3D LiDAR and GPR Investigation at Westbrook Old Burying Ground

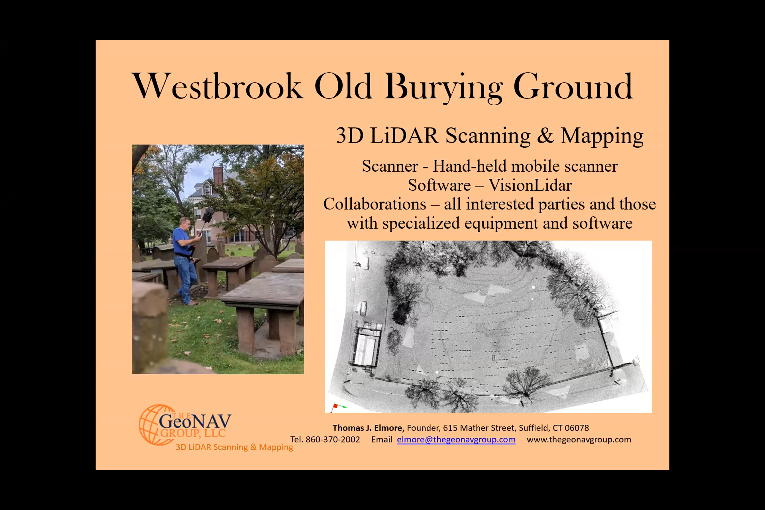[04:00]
And I'm finding that I'm collaborating with a variety of interested parties, and especially those with specialized equipment and software. The image in the bottom right is a plan view, a black and white plan view of the Westbrook Old Burying Ground. So what is LiDAR? LiDAR stands for light detection and ranging.
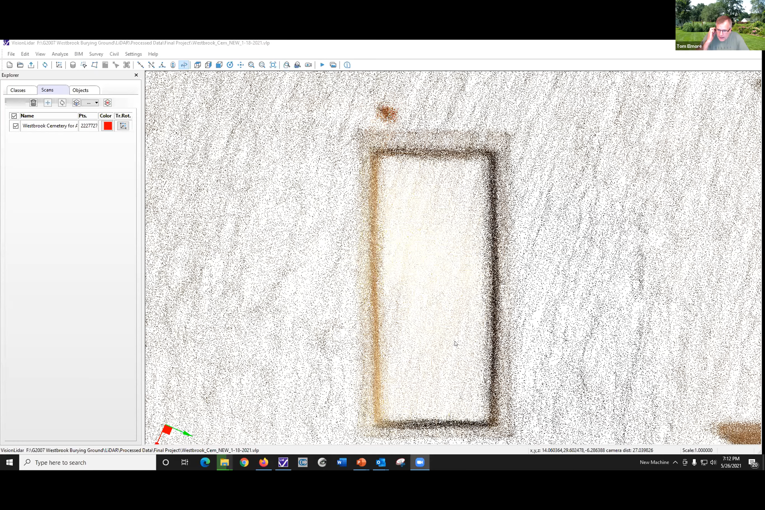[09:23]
So can you see it now? Yes. Mm-hmm. So you can see the point cloud? Mm-hmm. Yes. Okay. So what we're looking here for people who are new at looking at point clouds,
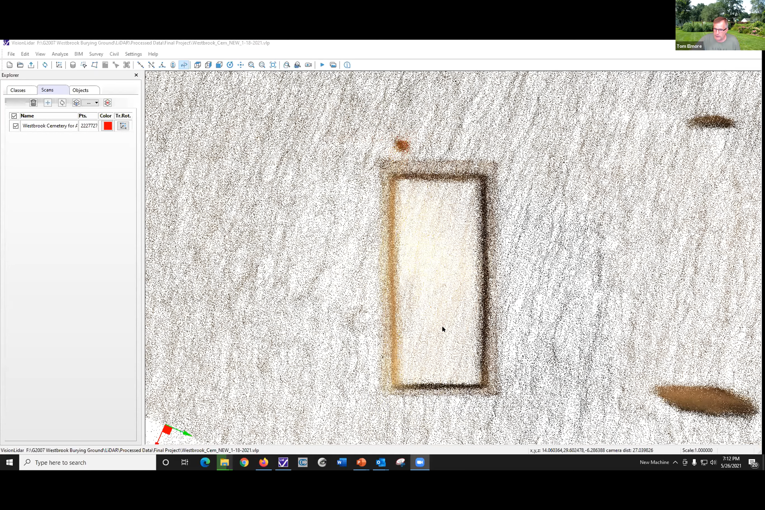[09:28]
this is the table stone in your cemetery.
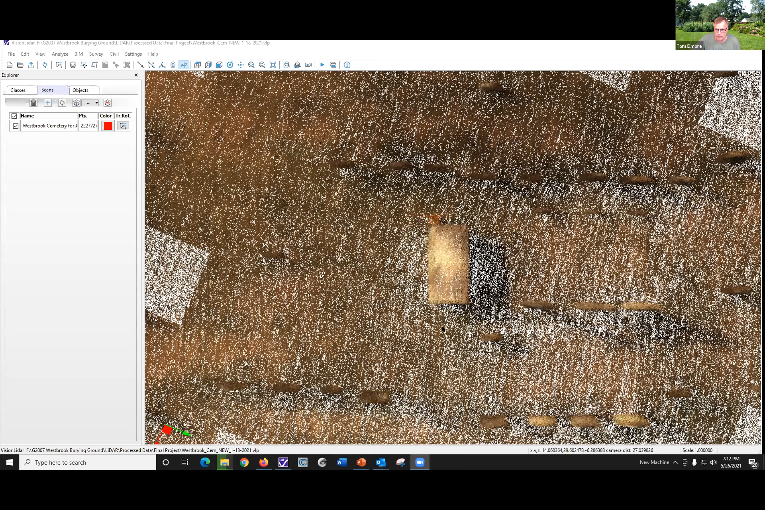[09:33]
And as I click on that and rotate it,
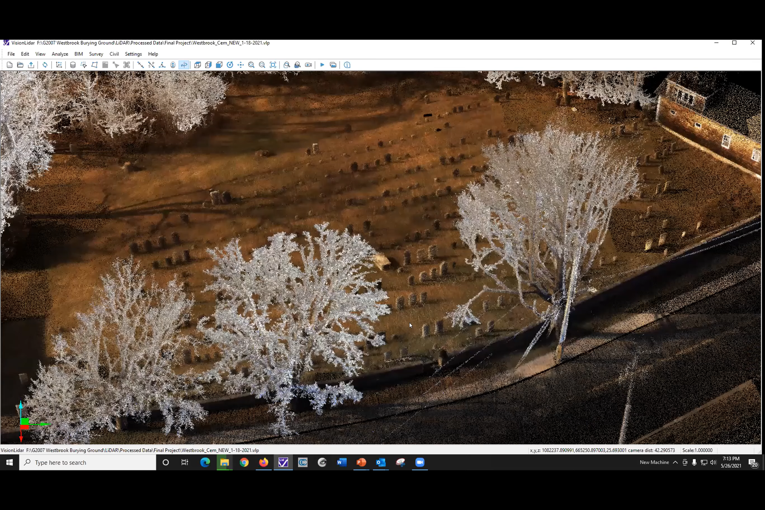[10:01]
So this is approximately the view from across the street in the church steeple.
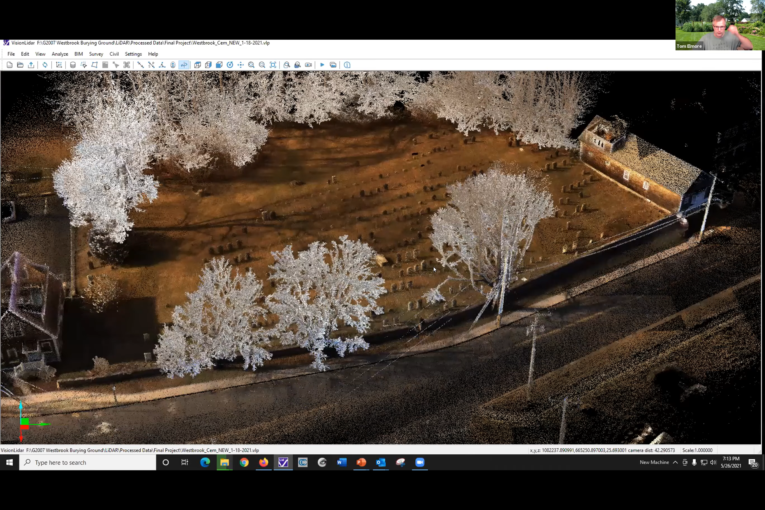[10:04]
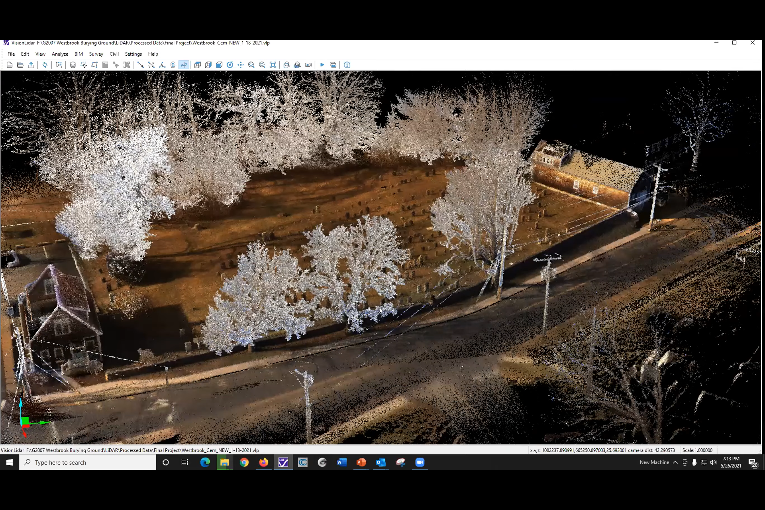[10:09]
So the cemetery is approximately an acre in size.
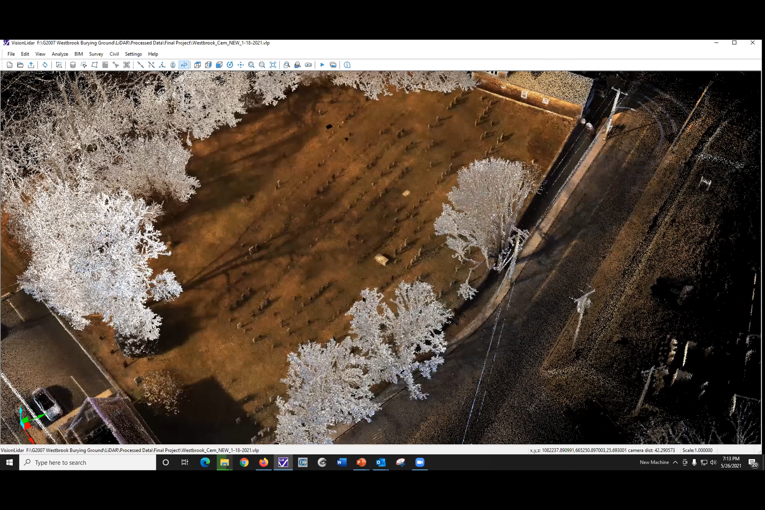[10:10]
When we were out scanning,
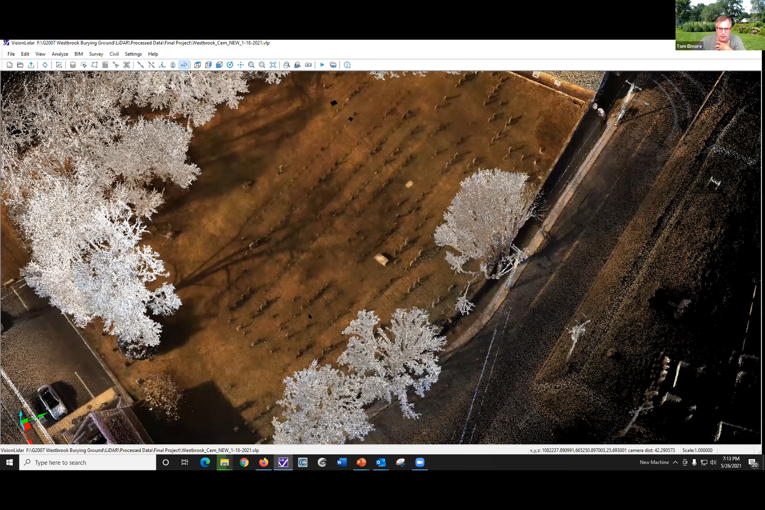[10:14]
I scanned it two or three times to make sure that I got a good scan.
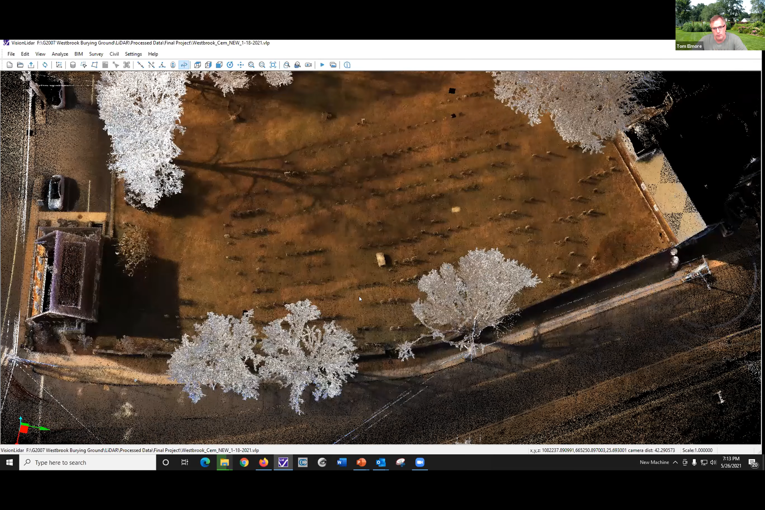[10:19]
And what you're looking at is
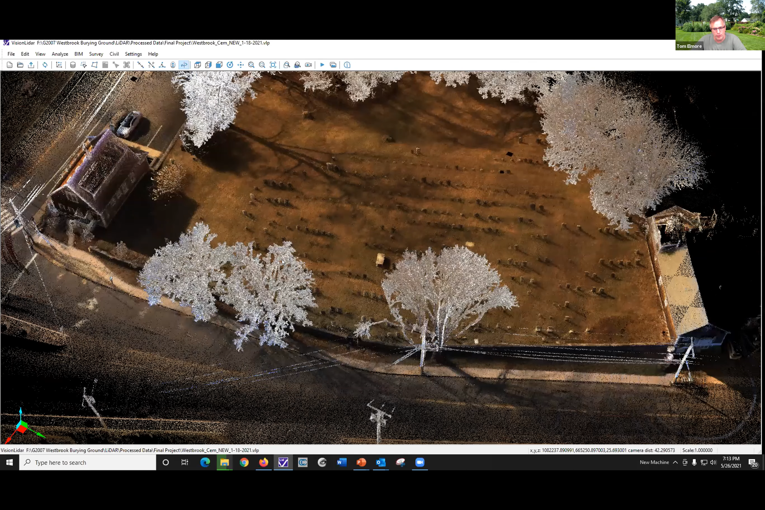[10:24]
150 points per square meter over the entire project area.
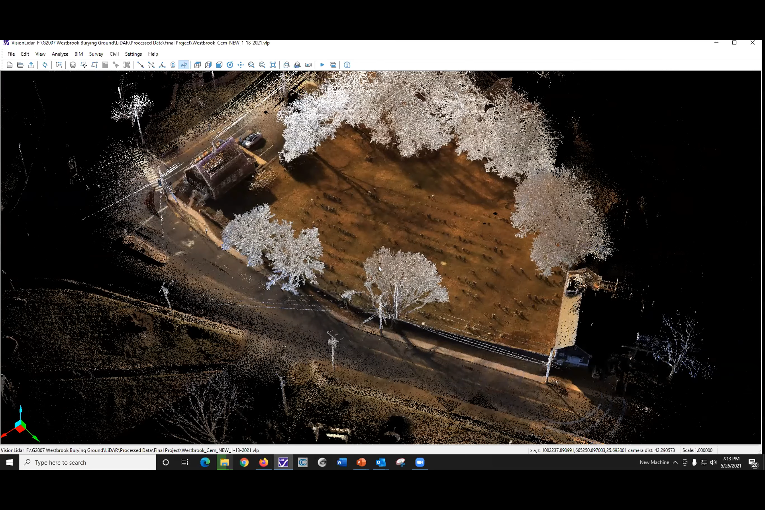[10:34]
And with the software, I can control
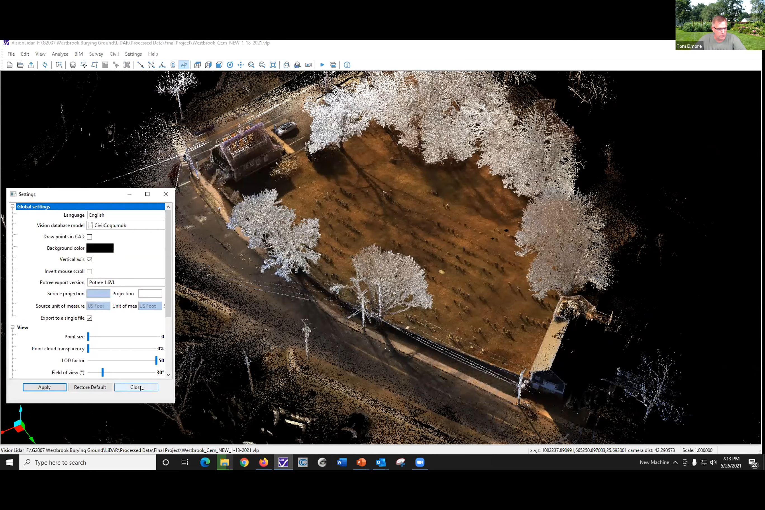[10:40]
features that we want to look at and turn on and turn off.
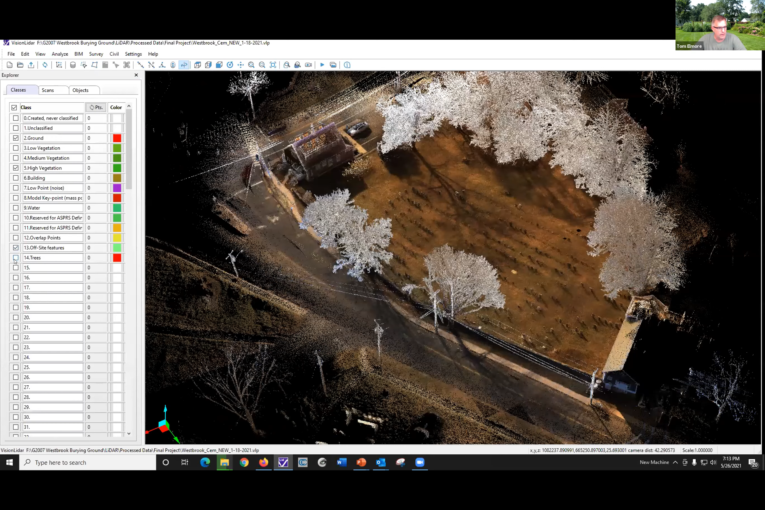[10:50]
So for instance, we can turn off the vegetation.
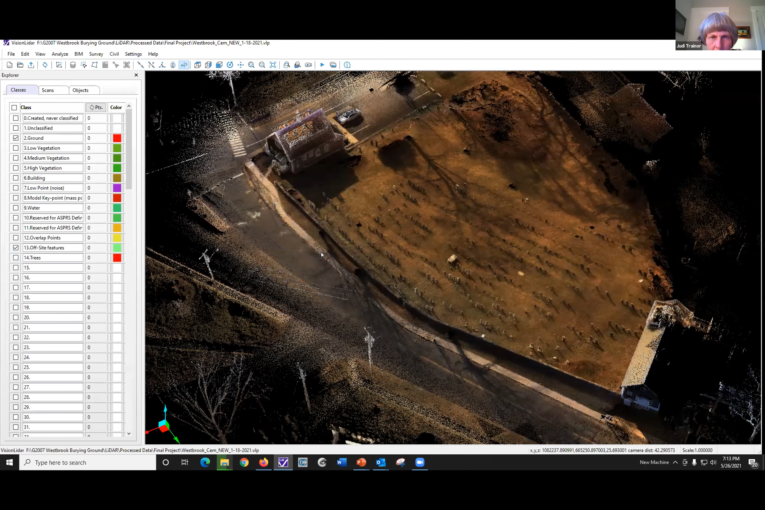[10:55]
Ooh. And turn off, let me just zoom out so you can see this,
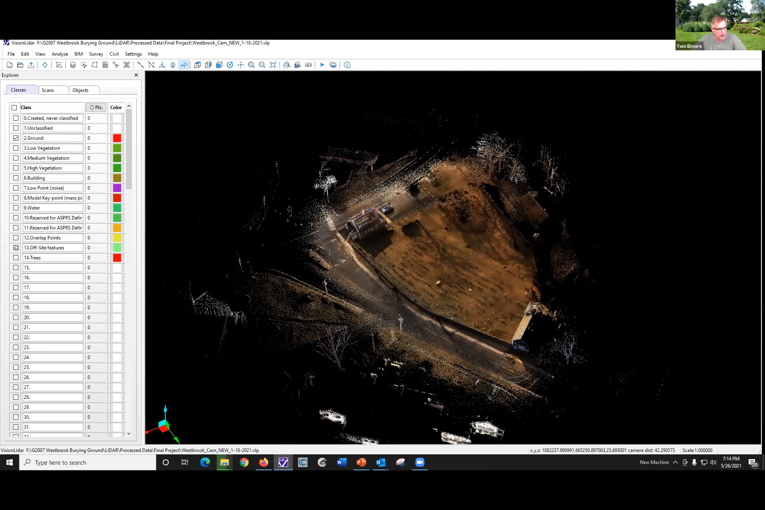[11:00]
and turn off the off-site features so that we have the cemetery property
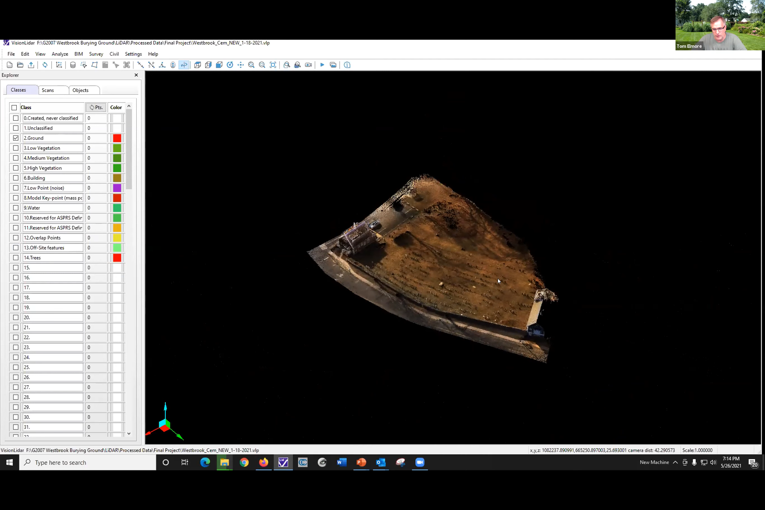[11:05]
remaining.
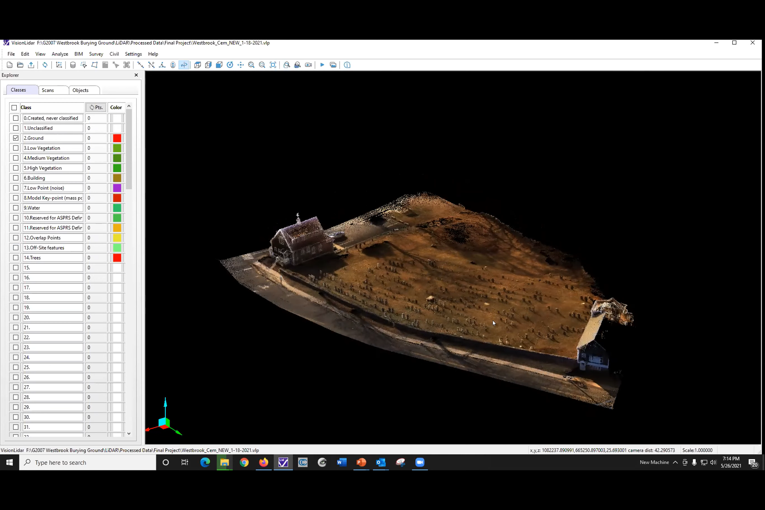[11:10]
So again, turn the trees on.
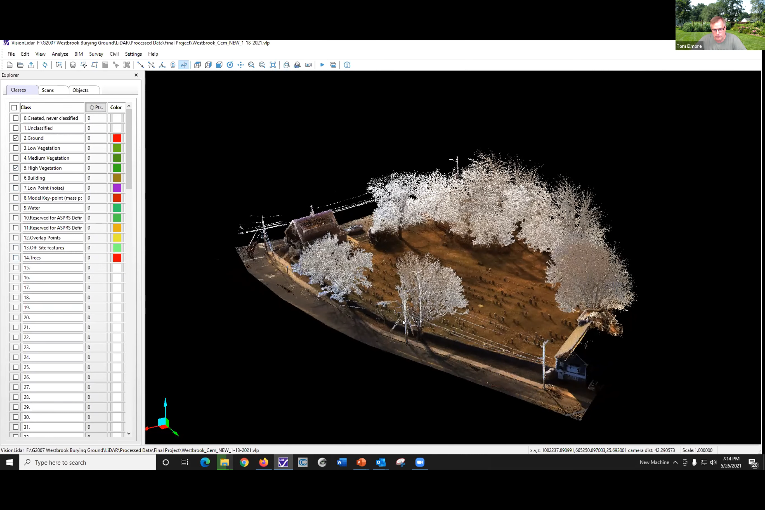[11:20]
So it's not true color.
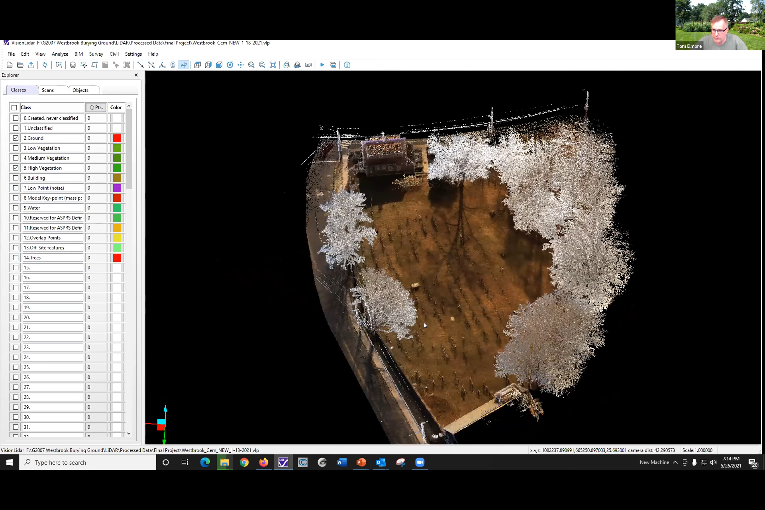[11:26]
And, you know, that's just the way the LiDAR and the camera work together.
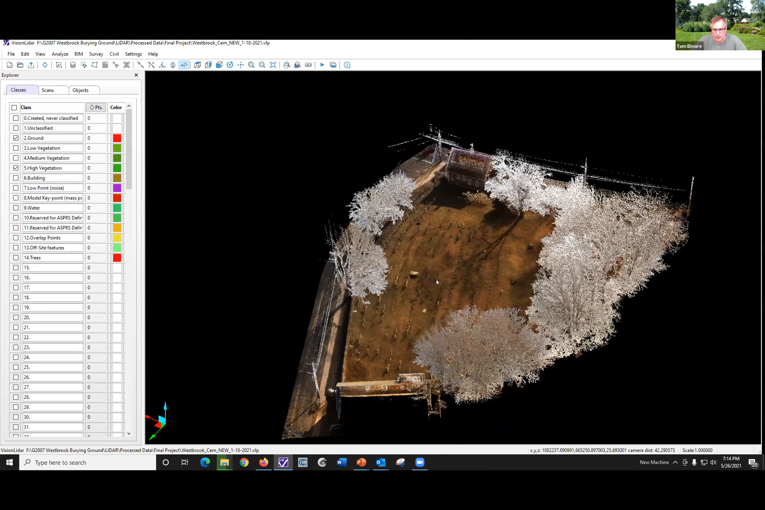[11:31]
But the software enables me to present it as if I'm flying overhead. But in reality, the scanner is just a couple inches above my head.
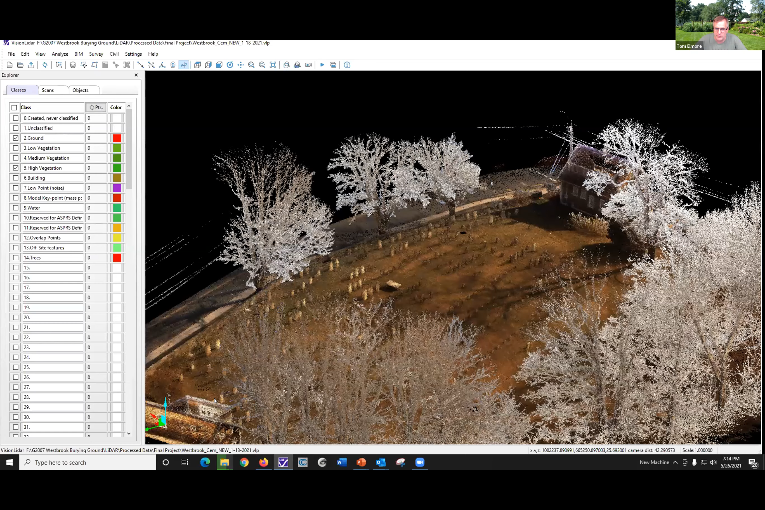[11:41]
And, you know, with that, we walk back and forth approximately 6 feet on center.
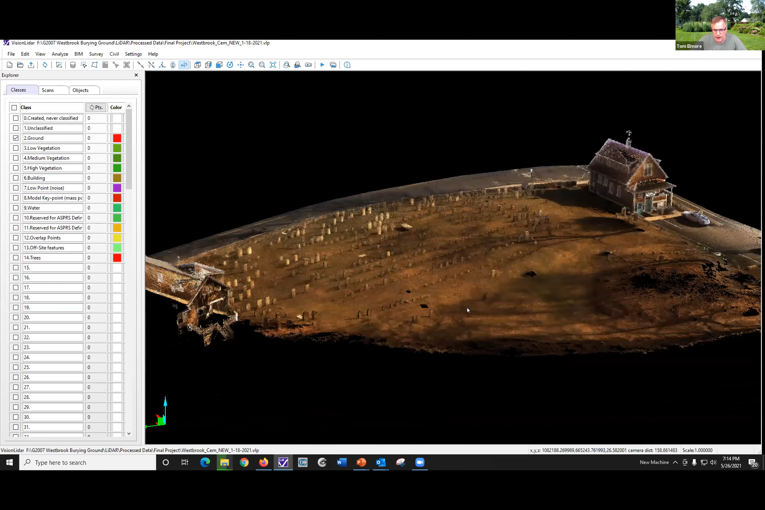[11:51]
And that enables us to get all four sides of every headstone.
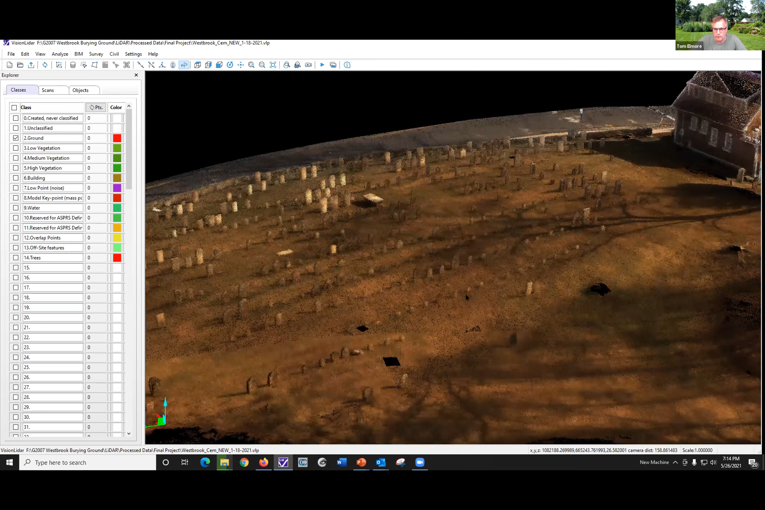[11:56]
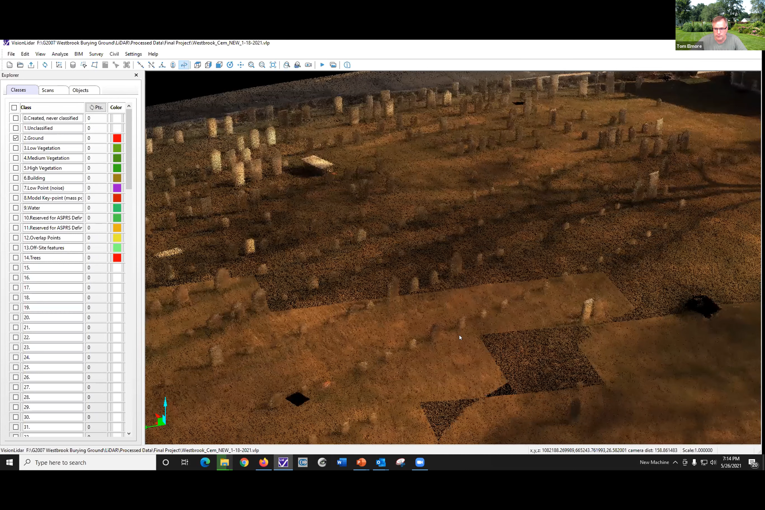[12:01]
This is just pure. So if I change it from the color to